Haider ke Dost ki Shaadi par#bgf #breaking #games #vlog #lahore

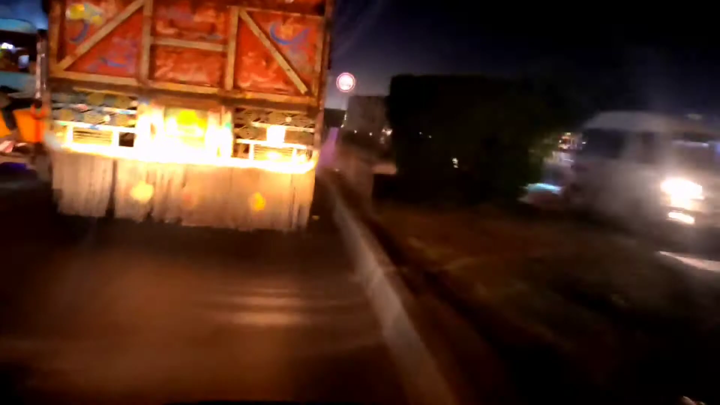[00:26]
फाइनली हम गुलशन मैरिजाल पहुंच गए हैं और इधर से हम रोड क्रॉस कर लेंगे,
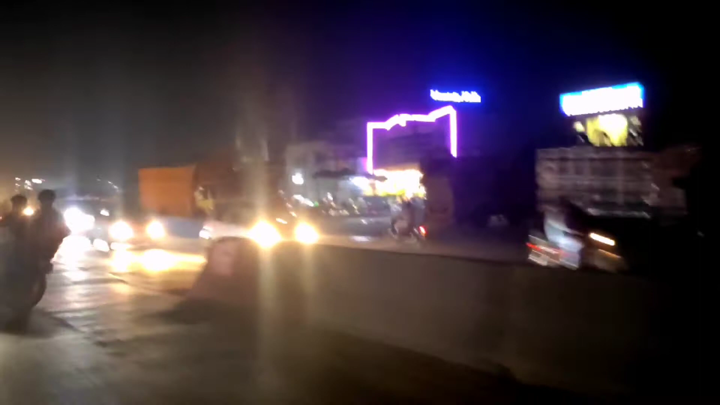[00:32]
उस सामने गुलशन मैरिजाल है और इधर पहुंच गए। बहुत मुश्किल से पहुंचे, फाटक भी बंद था, रश बहुत था।